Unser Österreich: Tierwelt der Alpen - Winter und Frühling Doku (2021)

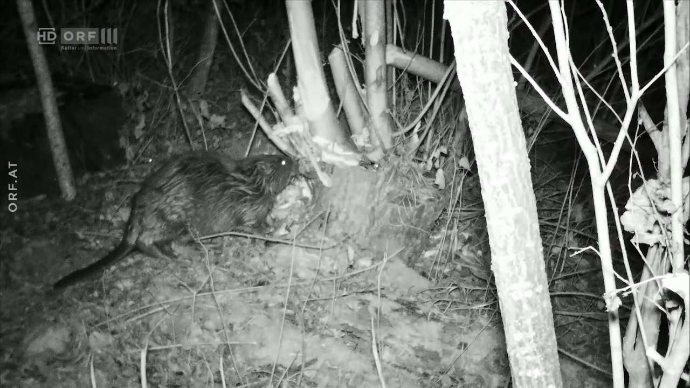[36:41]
Denn erstens sind Biber nachtaktiv und zweitens sehr scheu. Mithilfe einer Wärmebildkamera haben wir uns ihnen an die Fersen geheftet. Der Biber ist ein echter Feinschmecker. Nicht jede Rinde und nicht jedes Holz trifft seinen Geschmack. Er ist da durchaus wählerisch. Am liebsten knackt er Stämme von Weichhölzern,
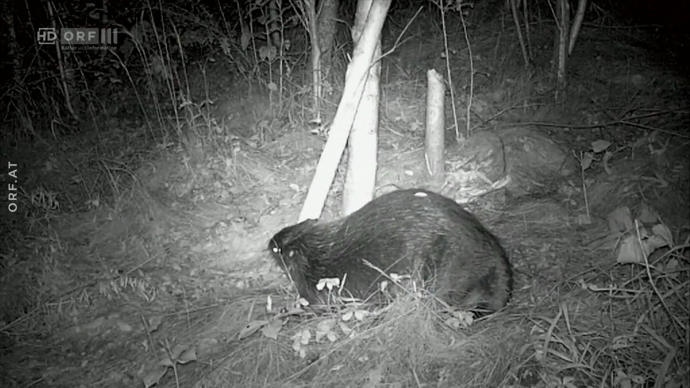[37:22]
kriegt er dann jeden Baum klein und vor allem heim zum Bau.
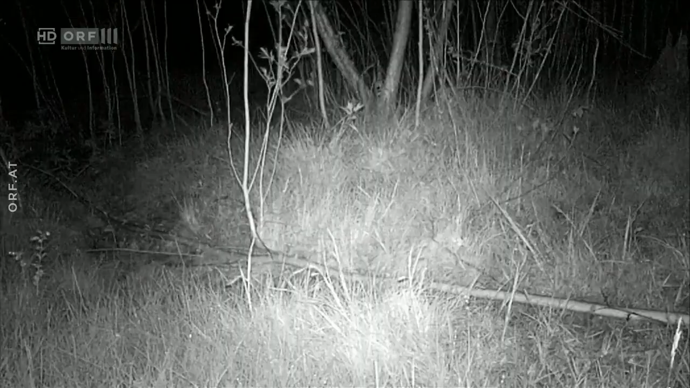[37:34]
Die Bäume und Sträucher dienen aber nicht nur zum Schutz vor Feinden, sondern sind auch Nahrungsquelle, wenn der Bau kurzzeitig mal nicht verlassen werden kann.
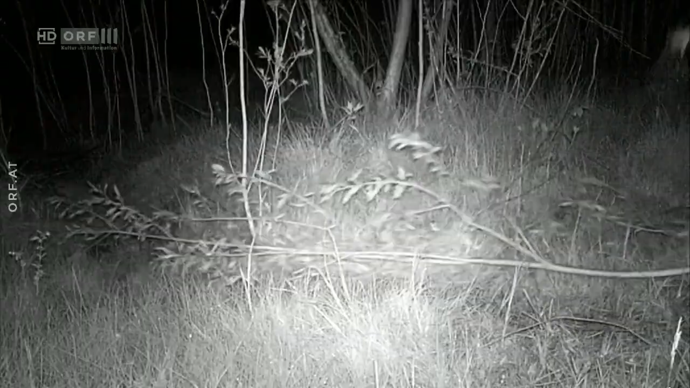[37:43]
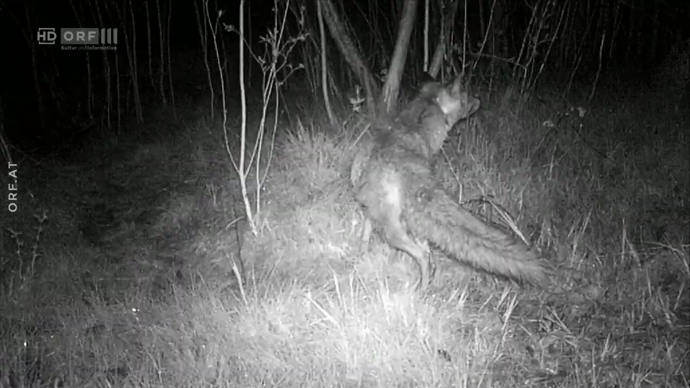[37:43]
Auch andere Nachtstreuner zeigen sich wie Reineke Fuchs.
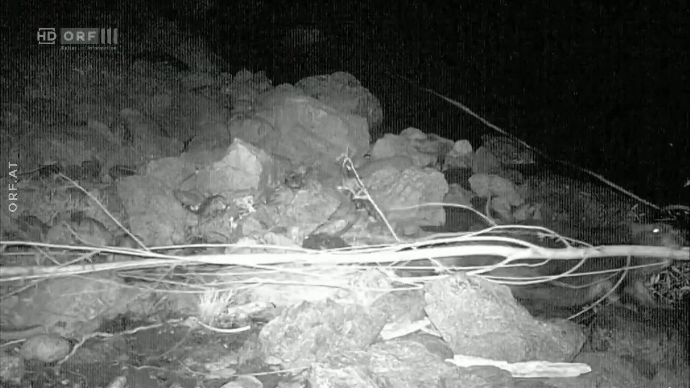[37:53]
Der Biber ist am Inufer angekommen und damit an seinem Bau.
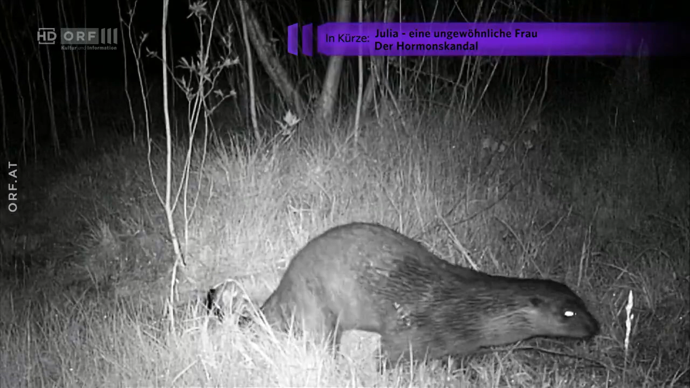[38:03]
Noch ein Tier, das man in der Natur selten zu Gesicht bekommt, ein Marder. Im Gegensatz zu ihm ist der Biber ein reiner
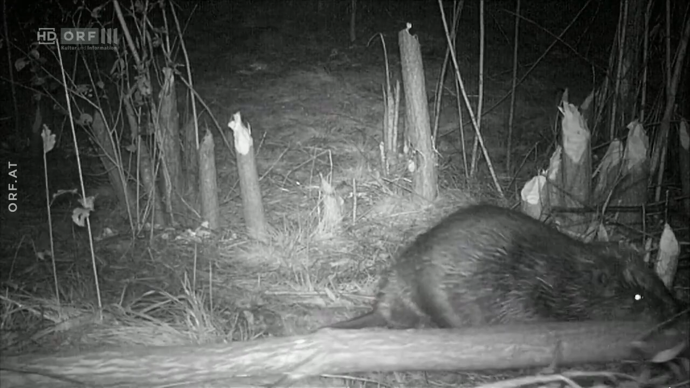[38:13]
Pflanzenfresser und ein schier unermüdliches Arbeitstier.
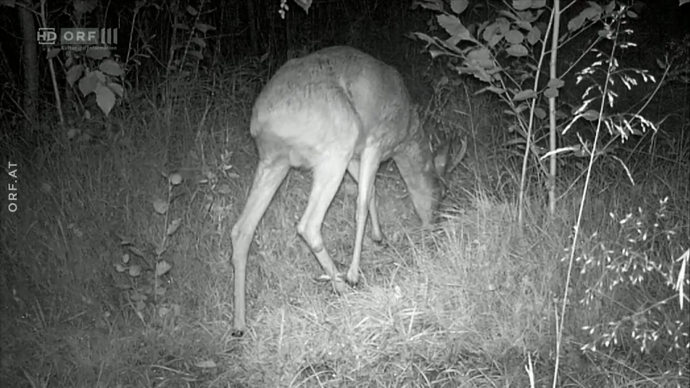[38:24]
Auch Rehe sind Vegetarier und auch manchmal nachts auf Futtersuche.
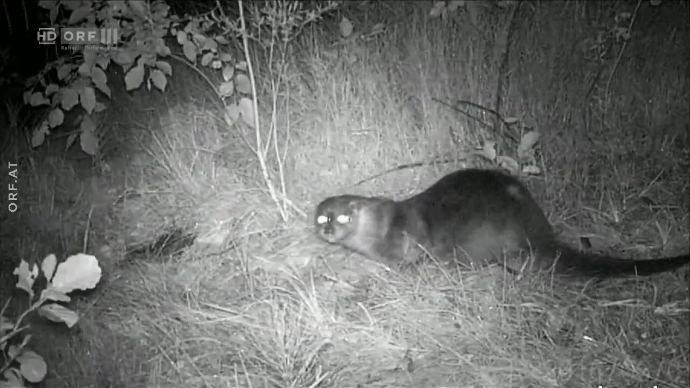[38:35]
Der Marder ist schon wieder zurückgekehrt und wälzt sich voller Wohlgefallen im Boden. Wer weiß, vielleicht hat es ihm ja das Bibergeil angetan. Dieses ölige Sekret, mit dem der Biber Reviergrenzen markiert.